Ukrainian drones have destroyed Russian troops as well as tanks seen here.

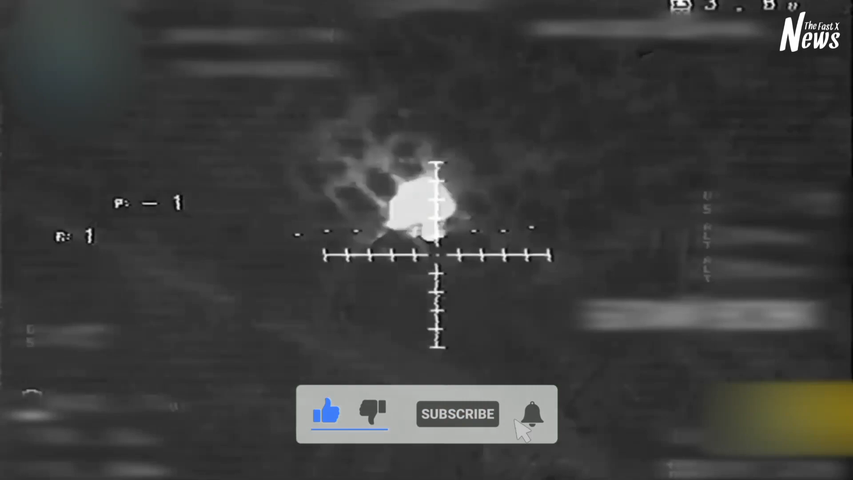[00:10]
hello everyone as you can see in this footage ukrainian drones destroy russian troops as well as tanks in
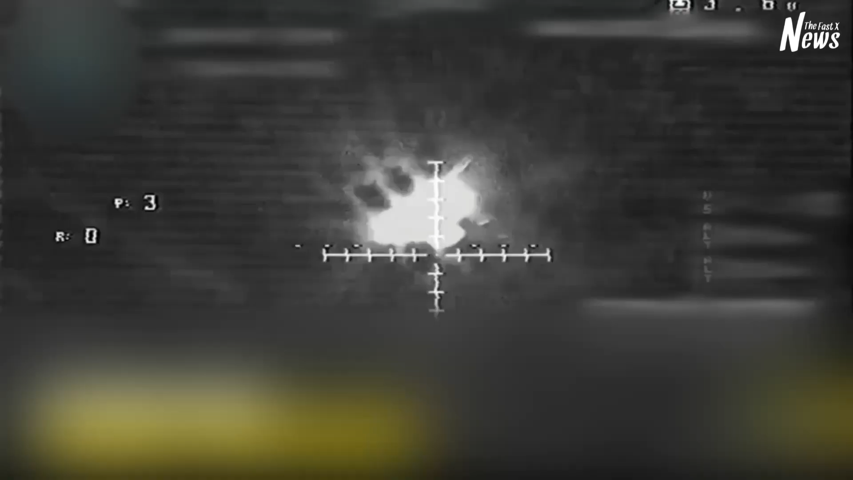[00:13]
the video footage we present russian well-equipped tanks and well-armored vehicles we see night scenes ukrainian well-equipped podcocter drones drop rgd-5 grenades and drone footage of destroying expensive russian tanks at 72 per unit costs anywhere rgd-5 grenades cost about between